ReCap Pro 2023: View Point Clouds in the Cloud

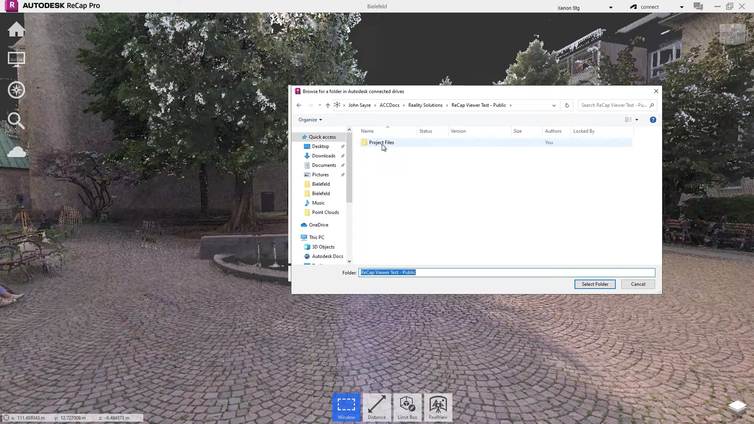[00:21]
When you publish to the cloud using ReCap Pro 2023,
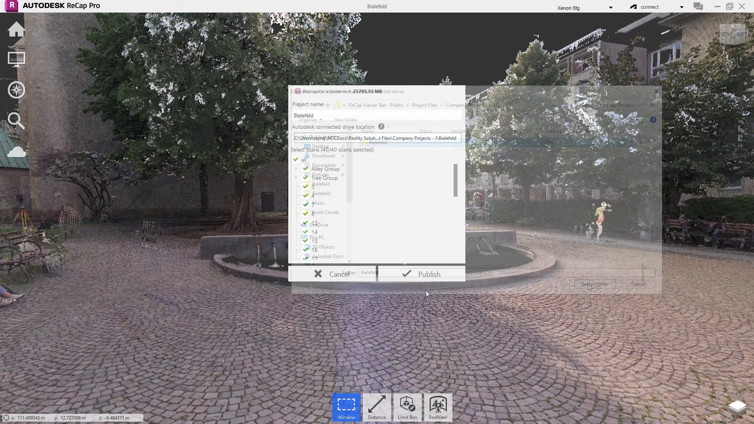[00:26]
you can now view the point cloud information in addition to the real view imagery.
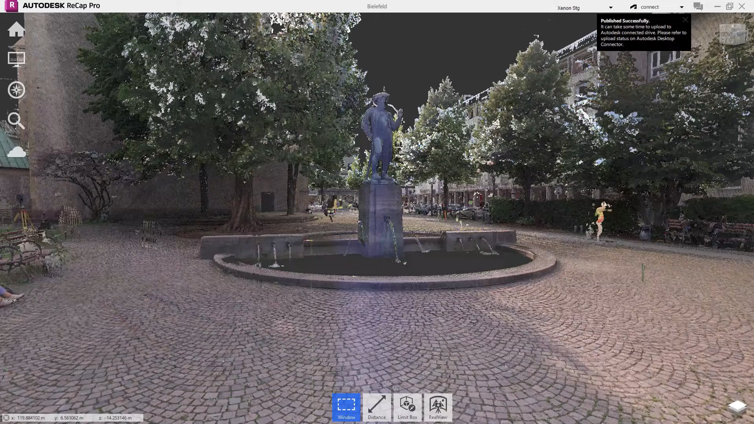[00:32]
In this example, a project has been published to BIM 360 docs.
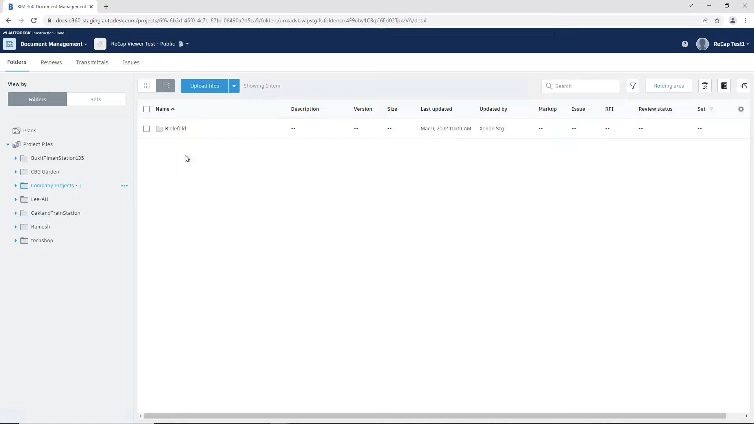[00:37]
By simply selecting the RCP file, you can launch the project in the Autodesk viewer.
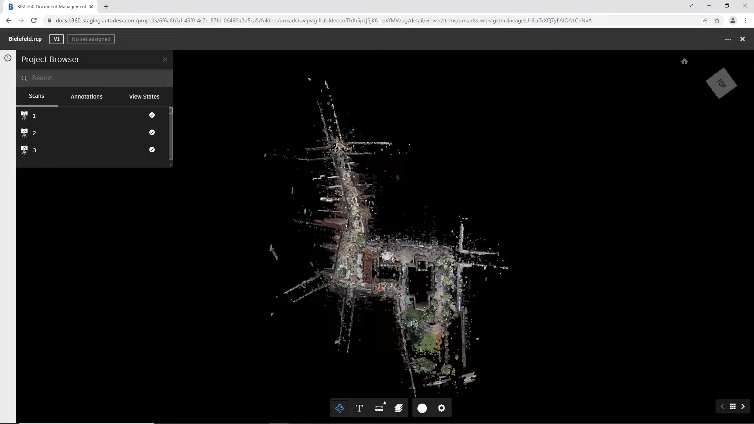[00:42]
You can choose to view the project with the real view imagery or quickly switch to the point cloud view.
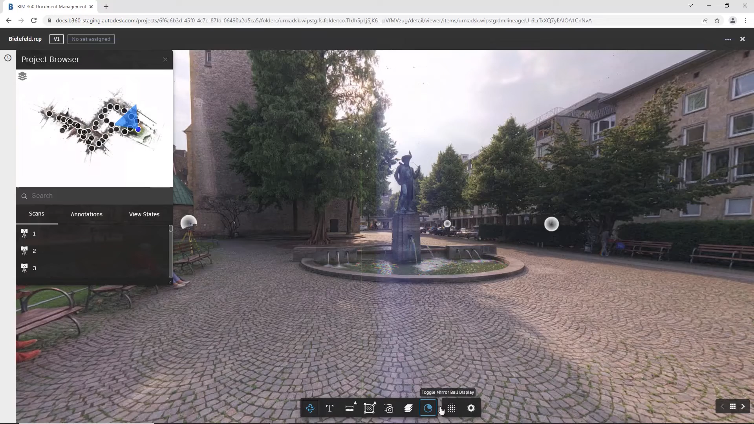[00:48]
Inside the web view, you can use the measure tool to add a dimension between two points or along the X, Y, or Z axis. You can also create and add a note to the point cloud.
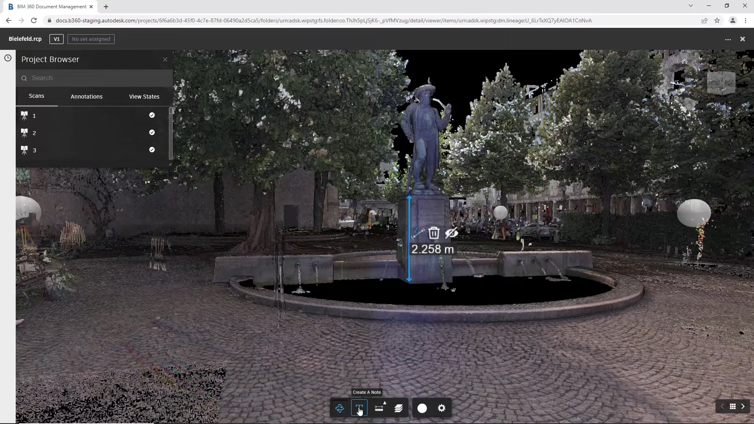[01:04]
These enhancements give all stakeholders a more efficient way to communicate and share point cloud information from ReCap Pro 2023.